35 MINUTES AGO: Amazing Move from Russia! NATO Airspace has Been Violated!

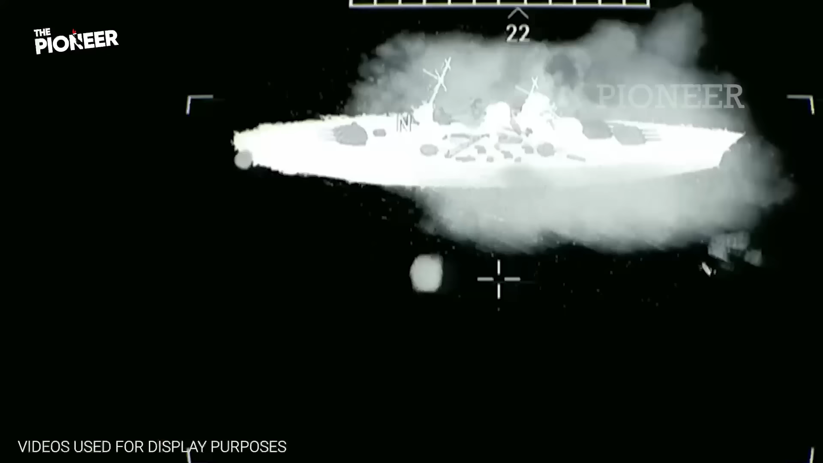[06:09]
It is also said that the missile sent hit two large Russian landing ships on the annexed Crimea Peninsula.